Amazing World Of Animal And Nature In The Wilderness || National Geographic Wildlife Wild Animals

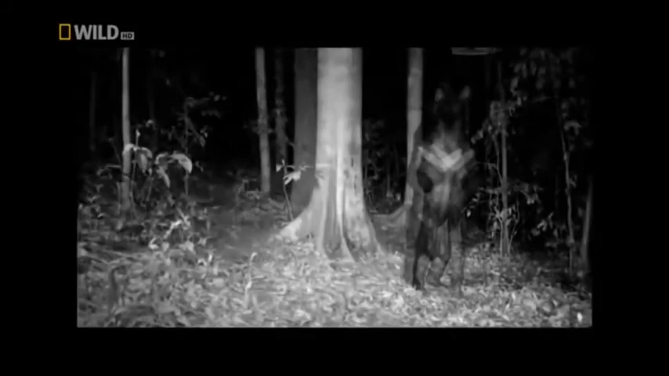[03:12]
After a night with a lot of dancing, scratching, digging, stretching, time for a well-deserved nap.